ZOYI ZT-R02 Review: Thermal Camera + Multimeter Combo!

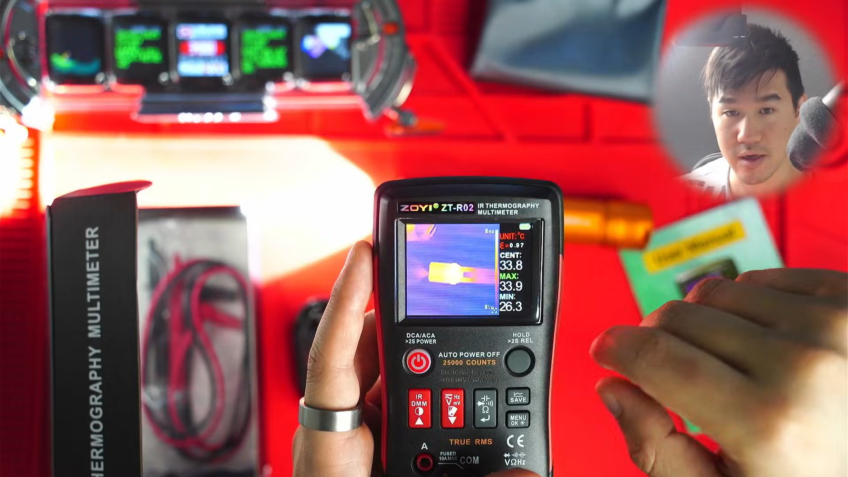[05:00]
On screen: max 33.9°C, min 26.3°C
Okay, but visually, you can see it's quite a sharp, crisp image.
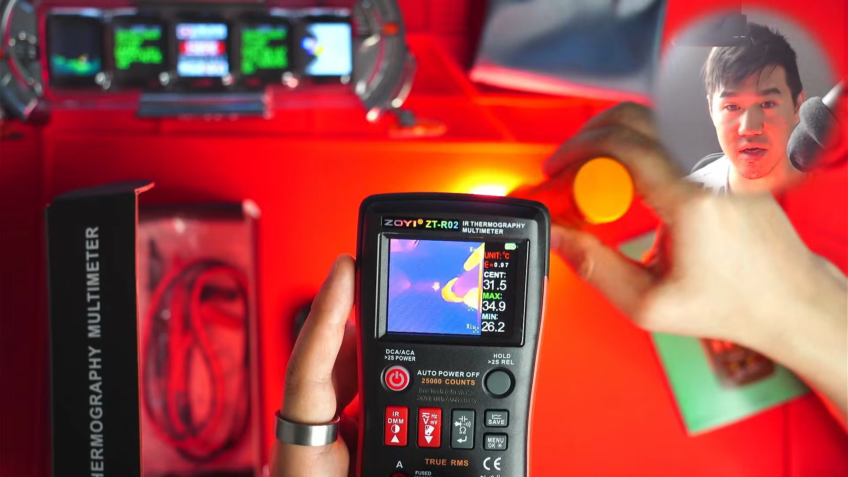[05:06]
On screen: max 34.9°C, min 26.2°C
And you can even like use it, see if I, because the light is actually produces a bit of heat as well, especially heating this mat.
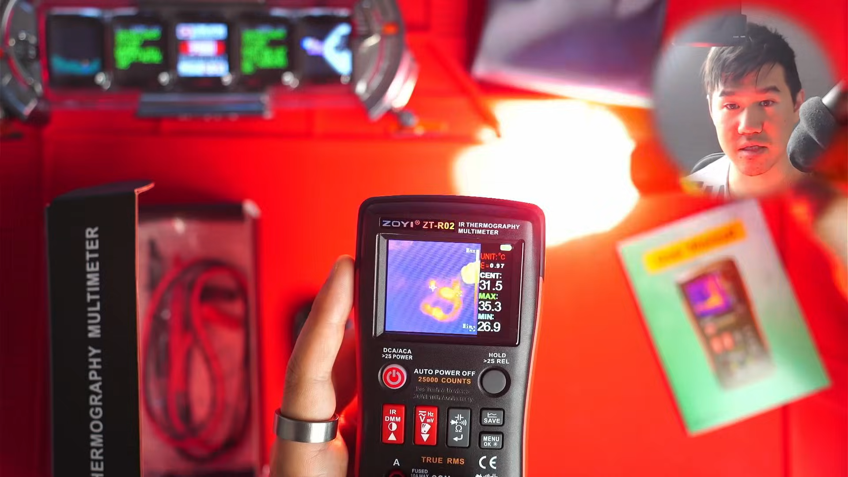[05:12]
On screen: max 35.3°C, min 26.9°C
And you can see the trails of the mat. But yeah, most importantly, you can see the, yeah, the heat pattern.
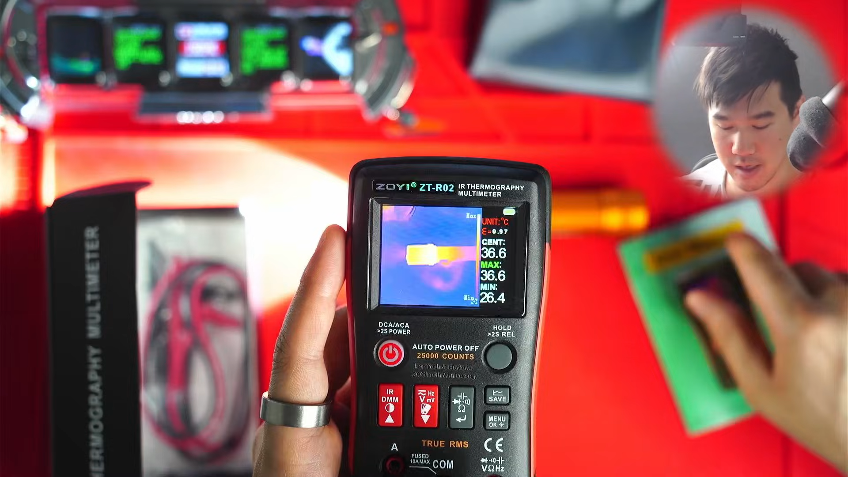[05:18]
On screen: max 36.6°C, min 26.4°C
Now, this is all kind of like an estimate,
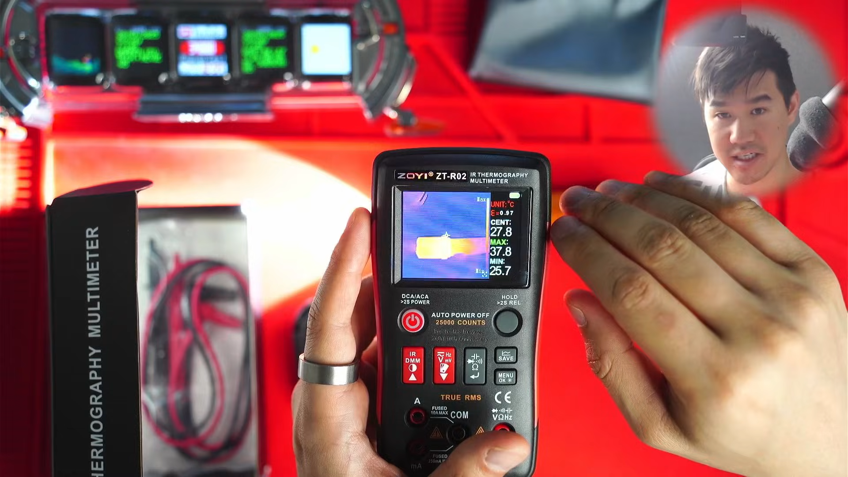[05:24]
On screen: max 37.8°C, min 25.7°C
you need to get really accurate temperature measurements, you need to go into the settings and set the emissivity values.
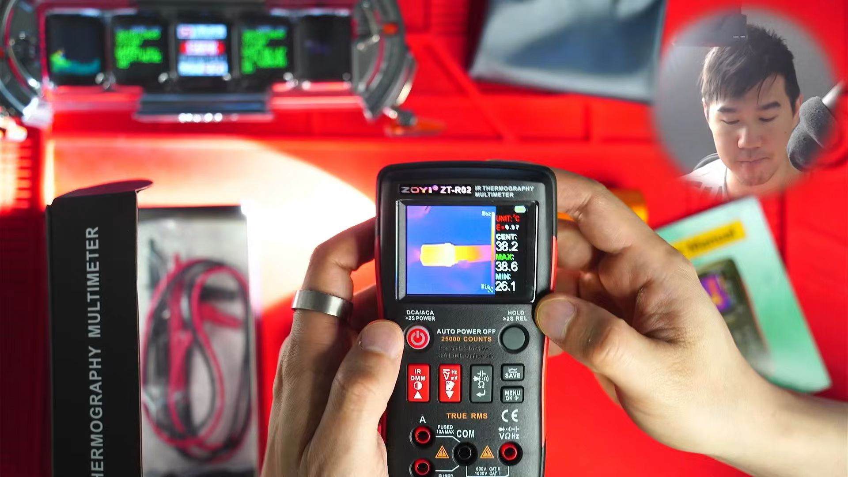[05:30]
So basically, yeah, I'll go through that in a moment. But emissivity values and also the distance.
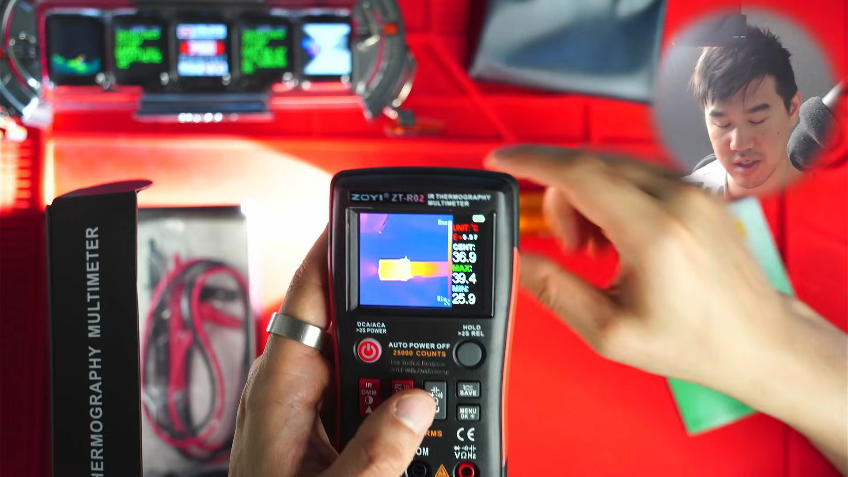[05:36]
So yeah, if you set those two values, then you get much more accurate readings. But this is still okay.
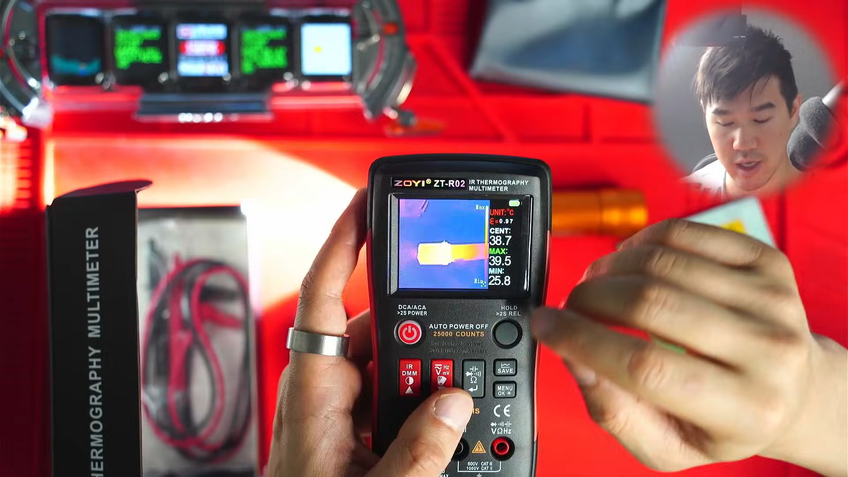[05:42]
On screen: spot 38.7°C, max 39.5°C, min 25.8°C
And that's another color palette here. So if you press this button here, you can change the color palette,
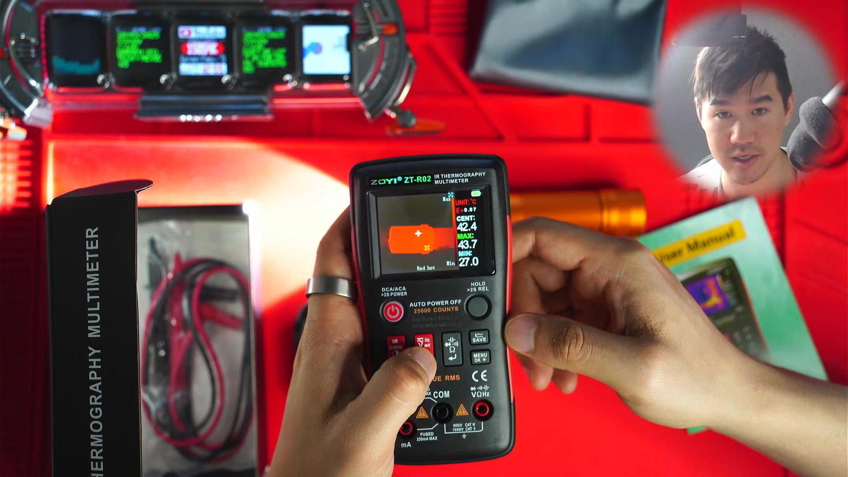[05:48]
I've just changed that to rainbow, you've got this one, it's like a red heat. That's a merge.
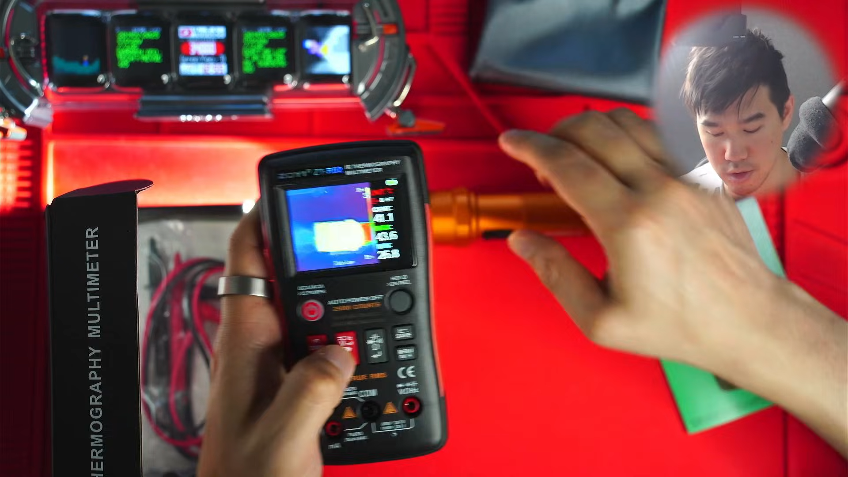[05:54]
Oh, smell something funny going on. I think it's, oh, you know what it was doing?
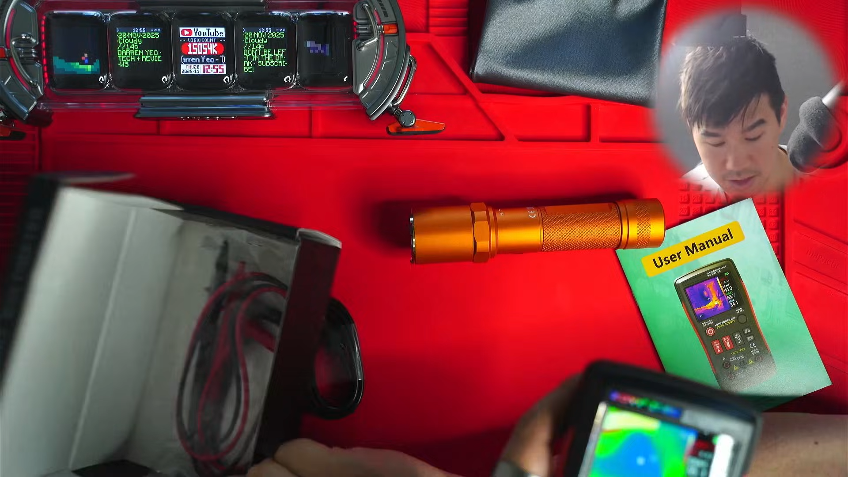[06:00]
Jesus, look at that. The flashlight was so hot that it's like burnt the edge of this box.
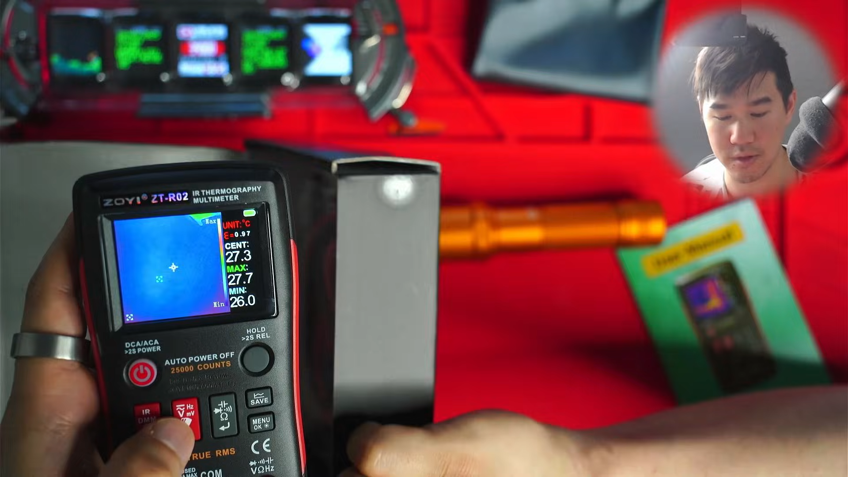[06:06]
On screen: max 27.7°C, min 26.0°C
Like from here, the light that was coming out from my P80.
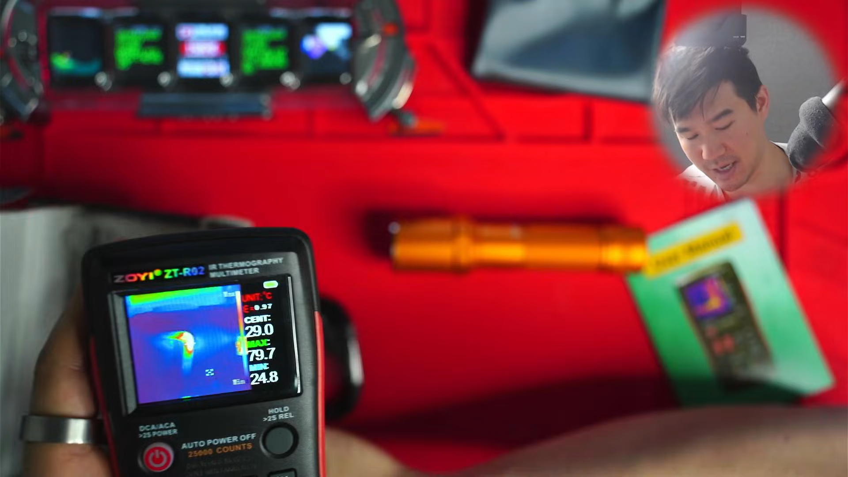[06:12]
On screen: max 79.7°C, min 24.8°C
Jeez, that is, that's nuts. That's never happened before from that range. Must be coated with some type of plastic.
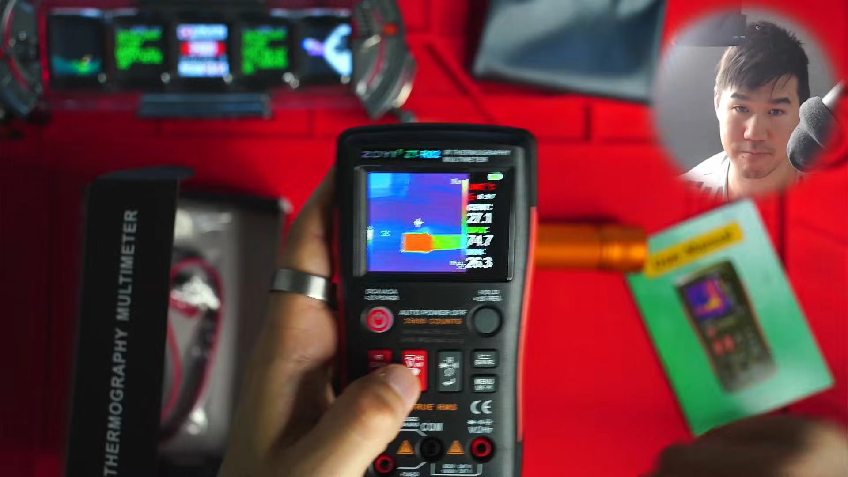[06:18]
Yeah, look at that.
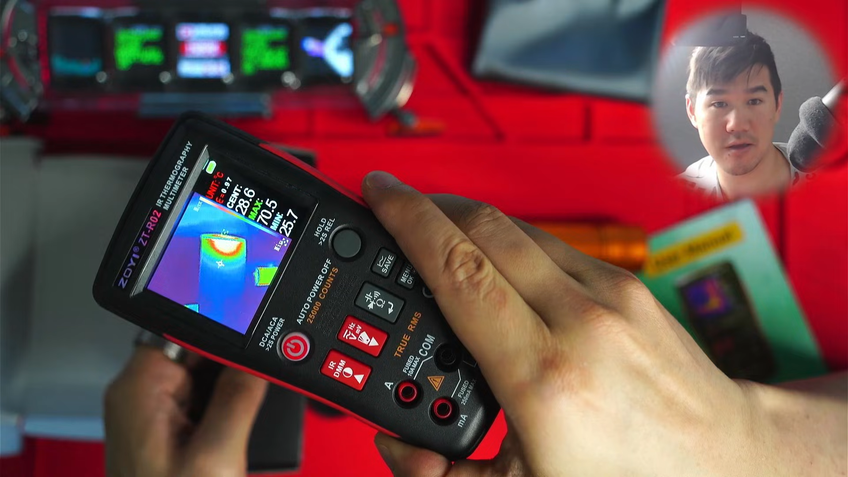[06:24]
On the imaging. That's showing as like 60, yeah, 65 degrees Celsius.